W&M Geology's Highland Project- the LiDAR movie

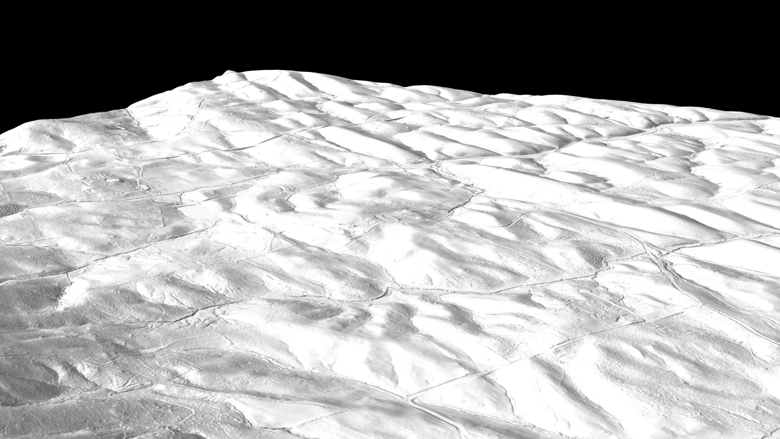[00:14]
The Highland property consists of more than 500 acres and its historic core is located near the center of the video. Our vantage point is about 1,500 meters above the terrain and currently the view is to the east. From here, a set of low northeast trending ridges are evident. As the perspective changes, notice the broadly rolling terrain upon which Highland is sited.
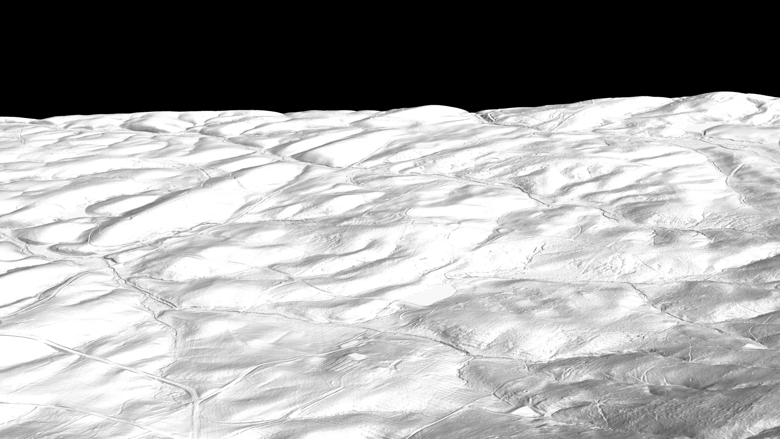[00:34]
In this video, slopes that face the northwest are brightly illuminated while southeast facing slopes are darker.
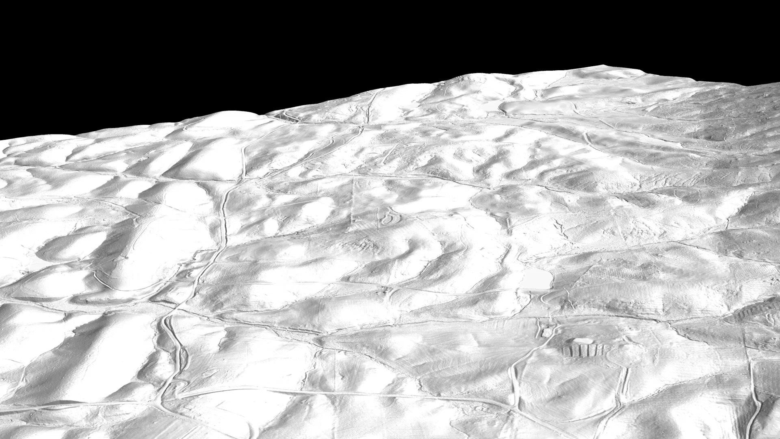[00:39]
There are subtle textural differences that relate to land use, pasture versus forest for instance.
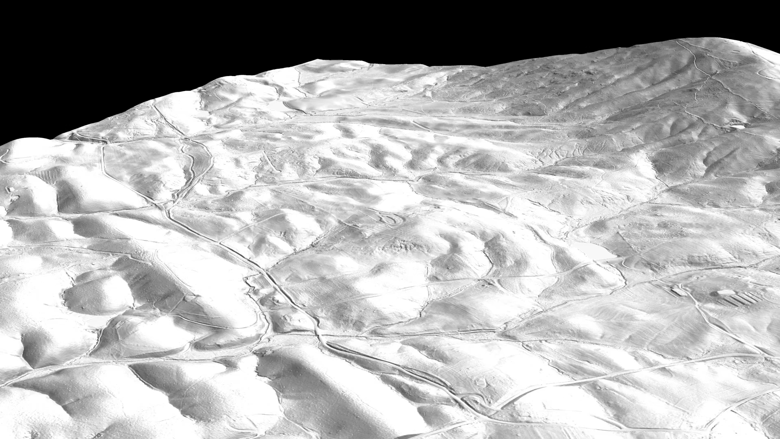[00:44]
Now, the steep southeastern slope of Carter Mountain comes into view. Here, bedrock outcrops are discernible and near the top of the mountain are terraced apple orchards. Two streams, Houchins and Massey's Creek, drain most of the Highland property and originate at the crest of Carter Mountain.